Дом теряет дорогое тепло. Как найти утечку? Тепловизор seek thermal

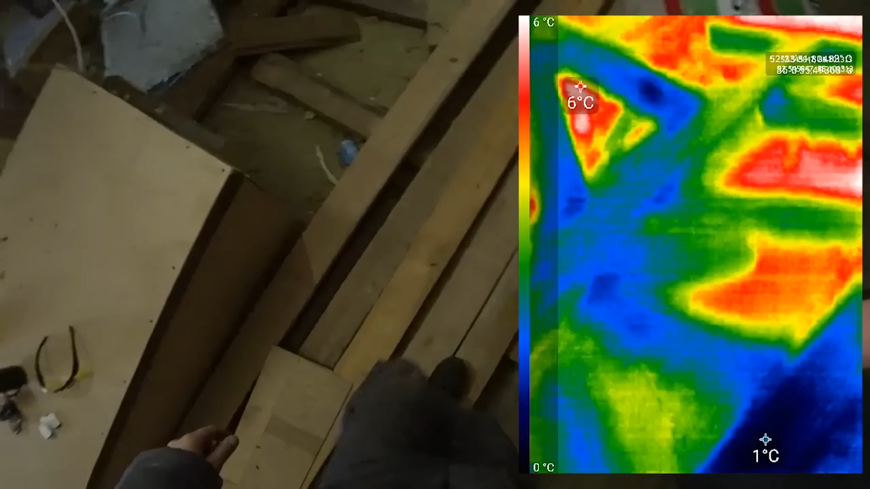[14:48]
On screen: scale top 6°C, scale bottom 0°C
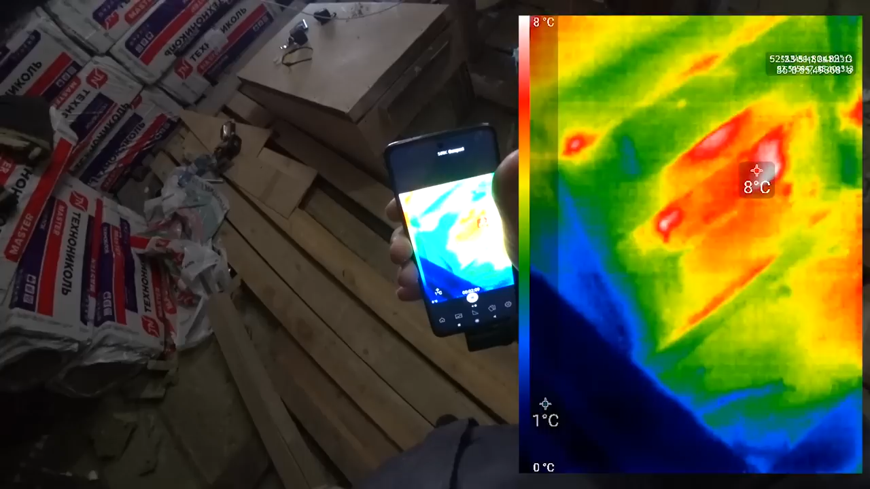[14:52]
On screen: scale top 8°C, scale bottom 0°C
Ну и здесь небольшие потери примыкания. Примыкания крышки. И пониже вот тоже. Видите, потерьки. Ну, это все я еще дополнительно...
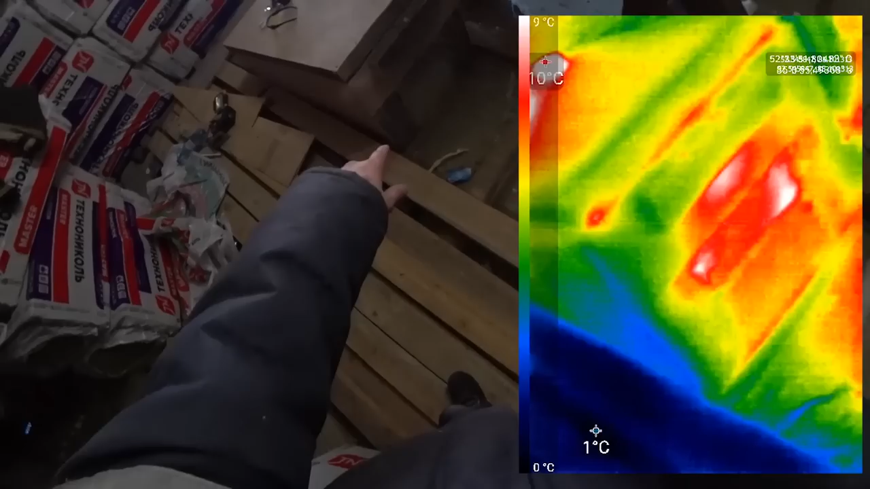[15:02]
On screen: scale top 9°C, scale bottom 0°C
А, ну да, там вон, там брусок видно. И в этом месте потеря.
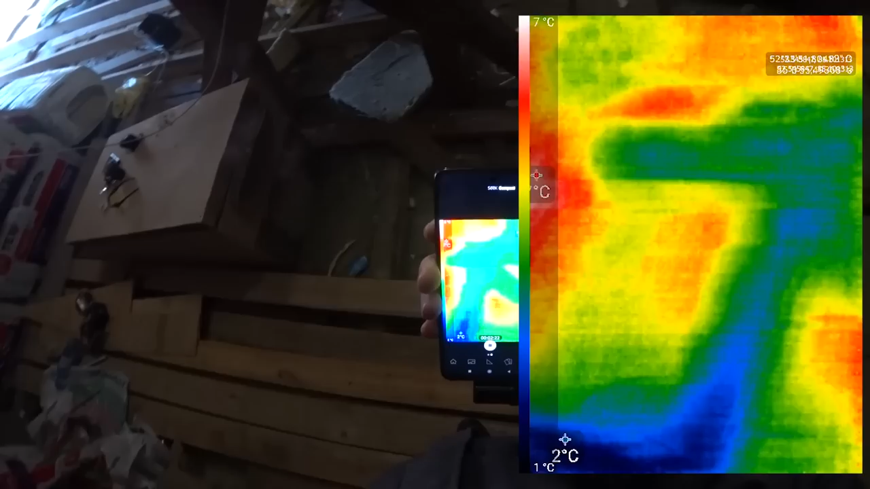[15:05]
On screen: scale top 7°C, scale bottom 1°C
Потеря, потерь. Так. Здесь что мы видим?
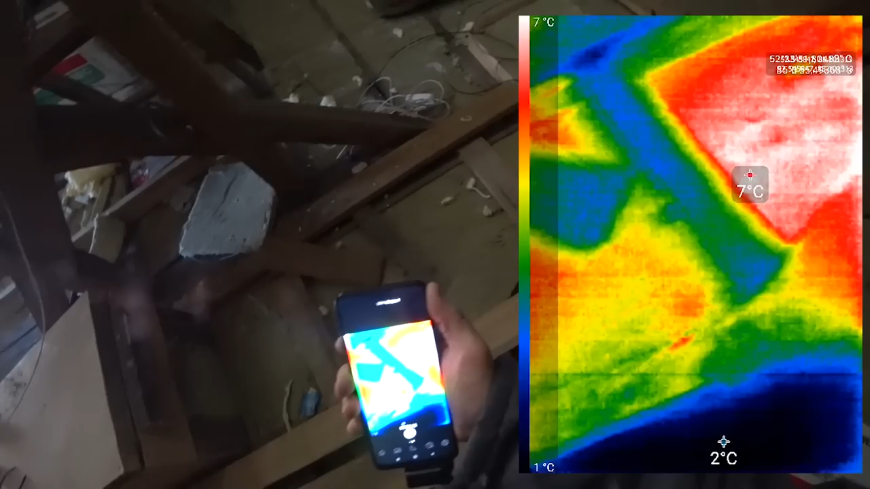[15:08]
On screen: scale top 7°C, scale bottom 1°C
Здесь тоже потерьки.
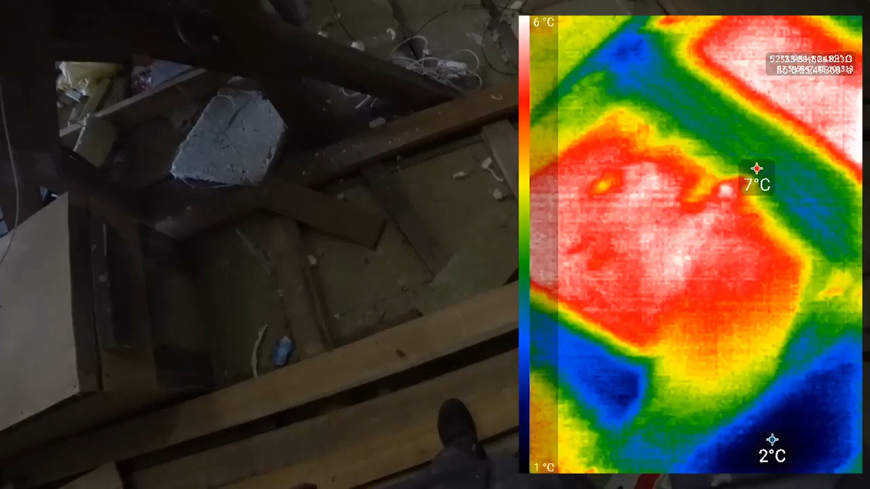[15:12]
On screen: scale top 6°C, scale bottom 1°C
Ну да, тут продавлено. Так.
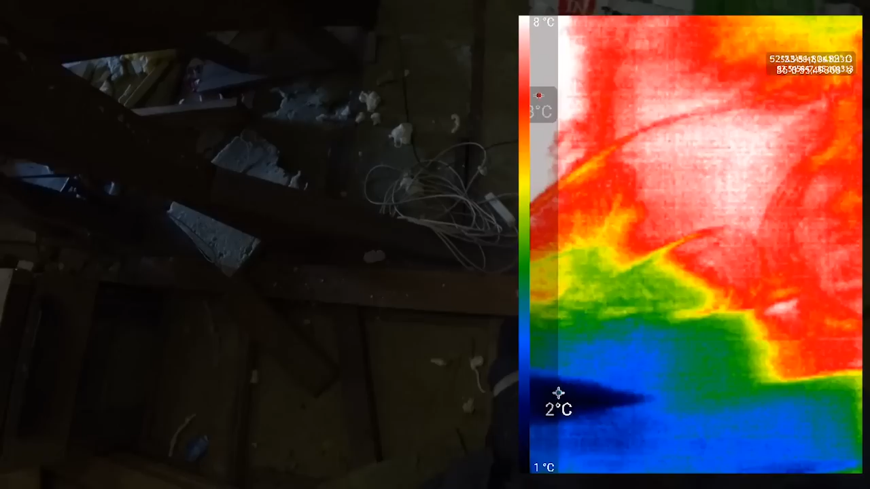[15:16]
On screen: scale top 8°C, scale bottom 1°C
Вот тут, мне кажется, тоже должно быть что-то. А, вот оно видно. Видите, белым прям.
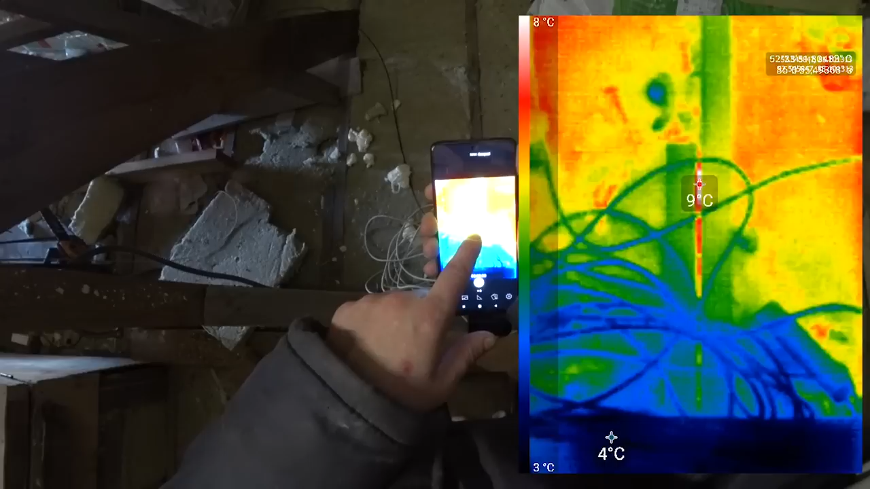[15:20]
On screen: spot 9°C, min 4°C, scale top 8°C, scale bottom 3°C
Это место примыкания двух балок. И в этом месте прям фонит.
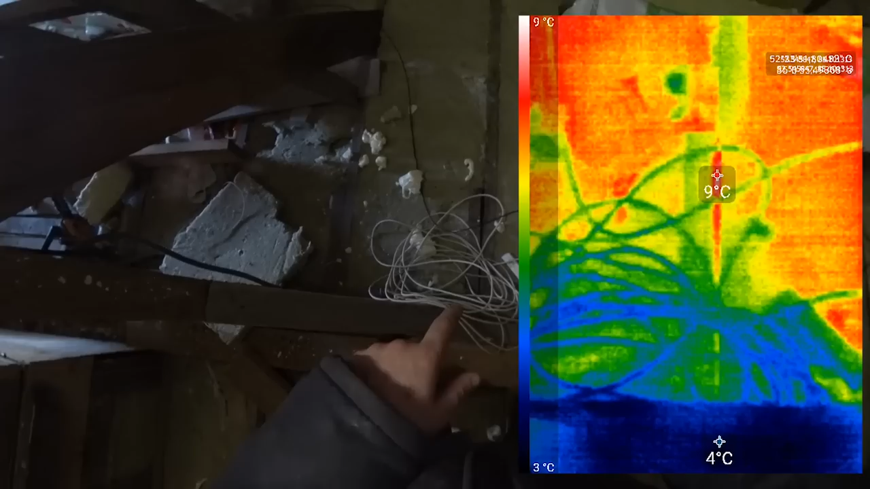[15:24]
On screen: scale top 9°C, scale bottom 3°C
Потому что неплотное примыкание отошло немножко. И оно начало терять тепло.
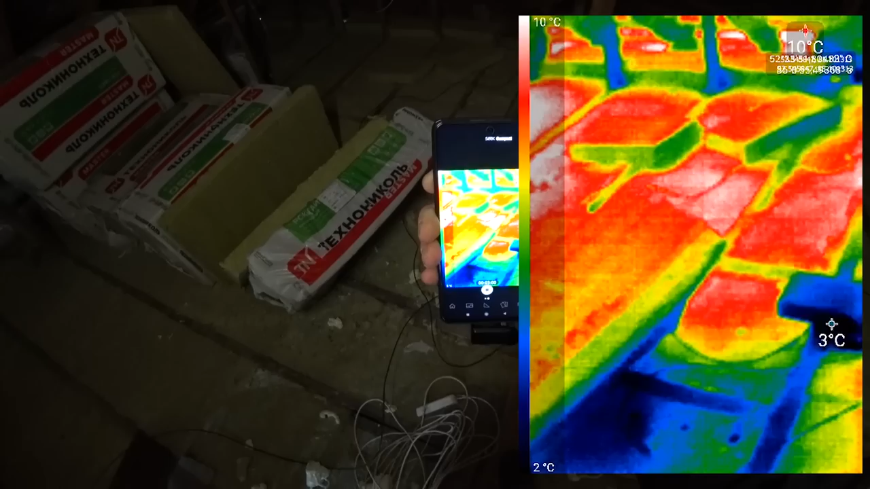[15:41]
On screen: scale top 10°C, scale bottom 2°C
И после чего выйти на морозе еще раз посмотреть хорошенько.
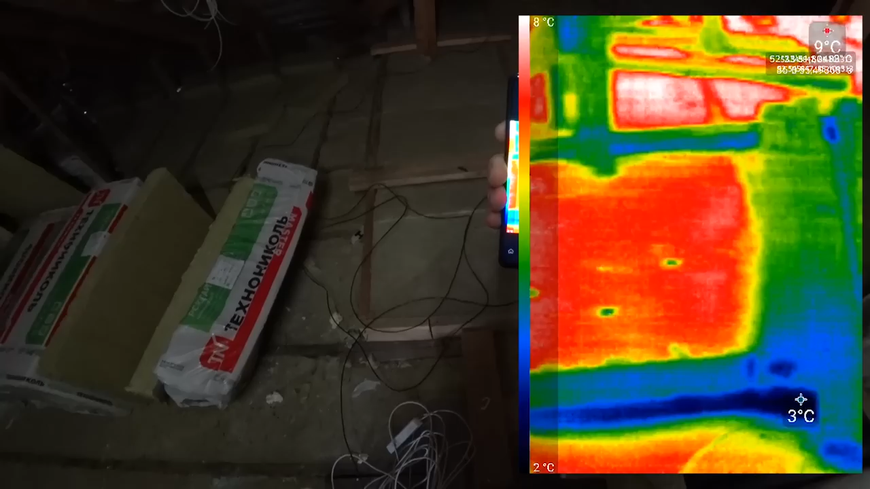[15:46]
On screen: scale top 8°C, scale bottom 2°C
Видно, что дерево холоднее. Вата тепленькая.
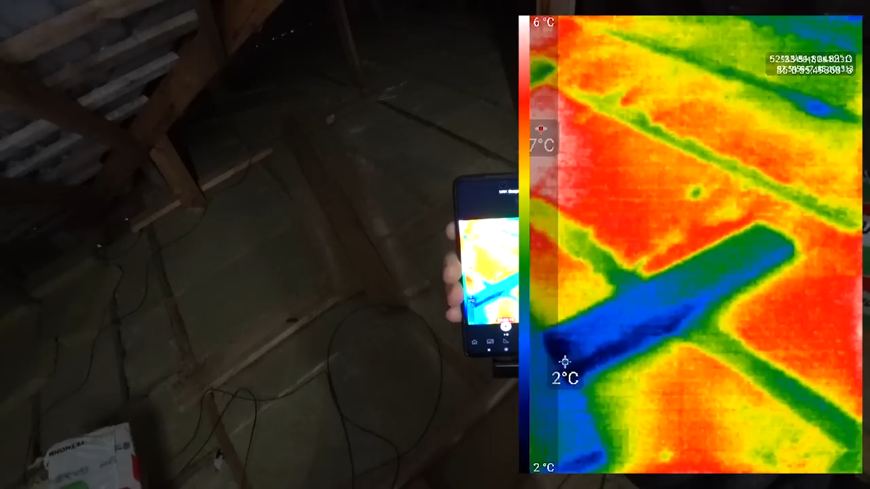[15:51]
On screen: scale top 6°C, scale bottom 2°C
Ну, потому что вата пропитывает тепло домашнее. И держит его.
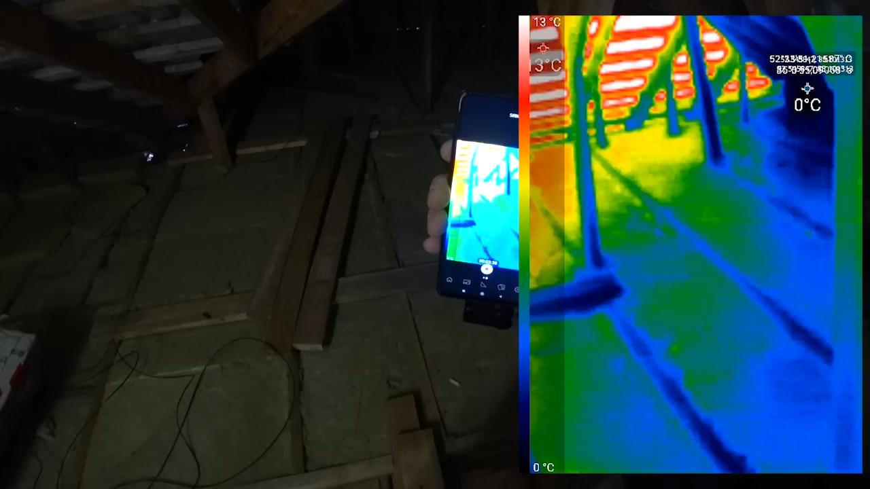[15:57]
On screen: scale top 13°C, scale bottom 0°C
Вот, смотрите, кровля тоже, да? Нагретый участок, на который солнце бьет. Вот, он прям вон красный.
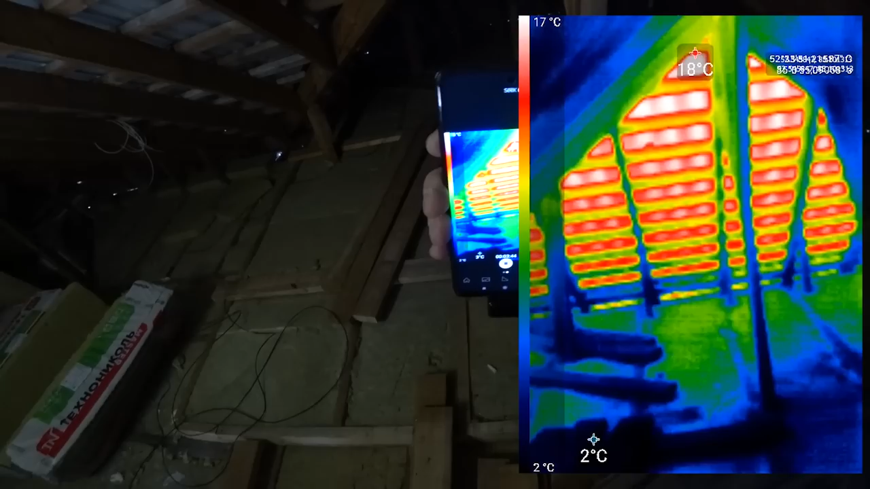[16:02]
On screen: scale top 17°C, scale bottom 2°C
А вот сейчас возьмем в холодную сторону.
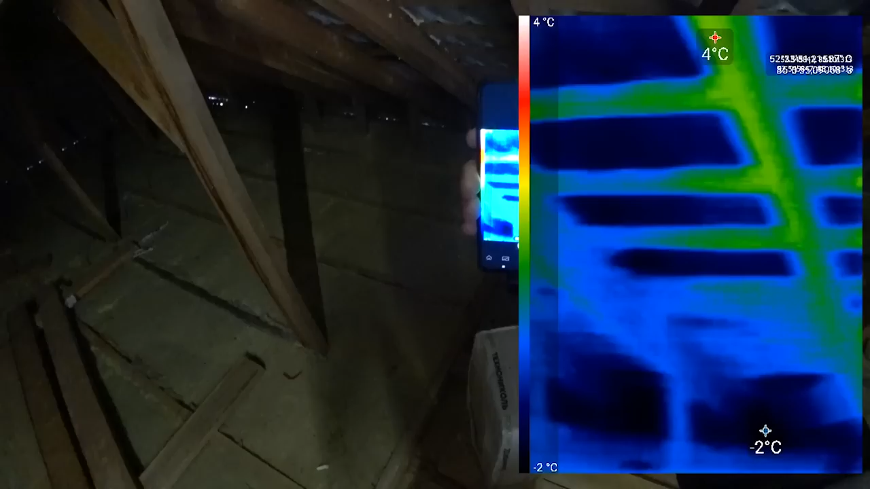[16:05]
On screen: scale top 4°C, scale bottom -2°C
Здесь получается балки теплее, чем кровельная поверхность. Еще знаете, что хотел посмотреть?
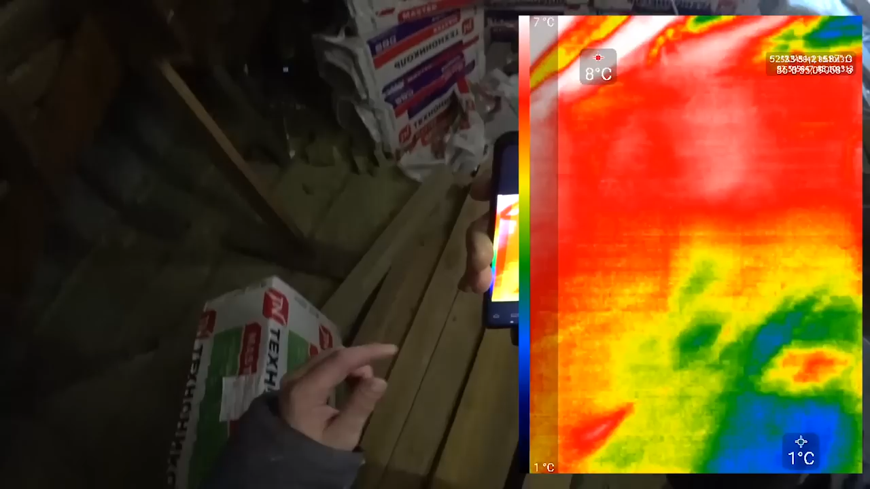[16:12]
On screen: scale top 7°C, scale bottom 1°C
Вентиляцию. Давайте глянем. Вентиляция. Вот это у нас фановая труба.
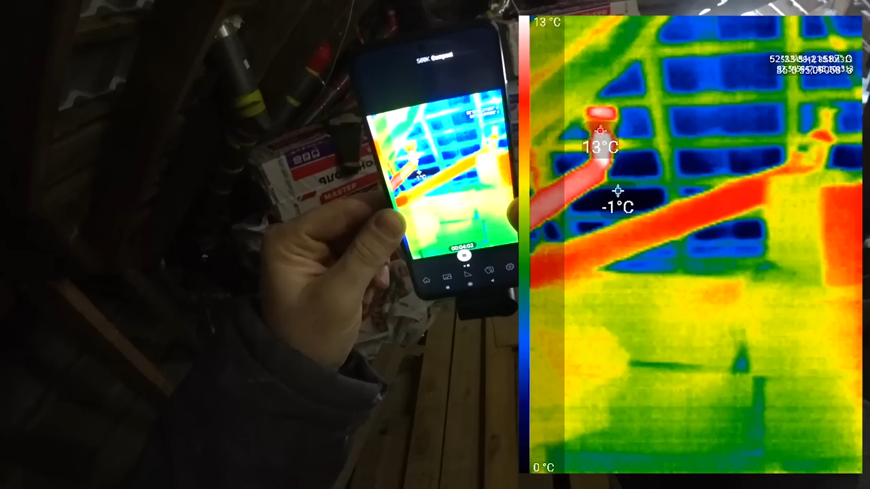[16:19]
On screen: scale top 13°C, scale bottom 0°C
Дальше. Открытый участок на печной трубе.
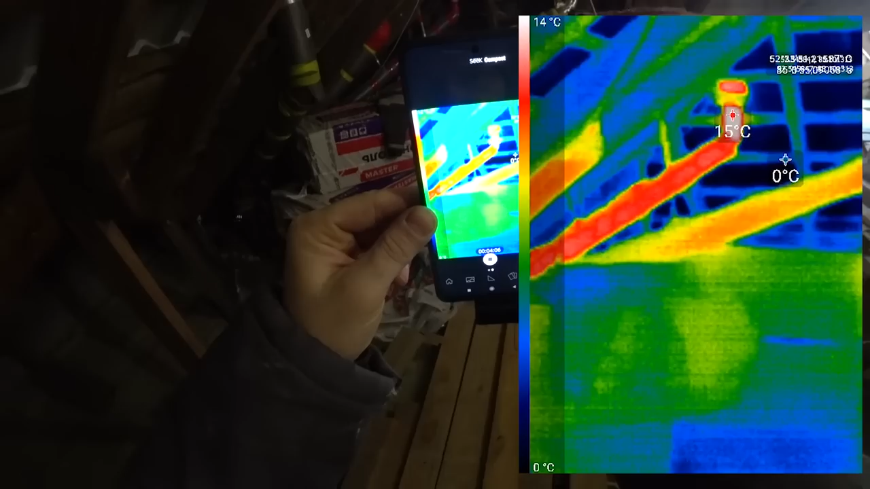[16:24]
On screen: max 15°C, scale top 14°C, scale bottom 0°C
Он 15 градусов.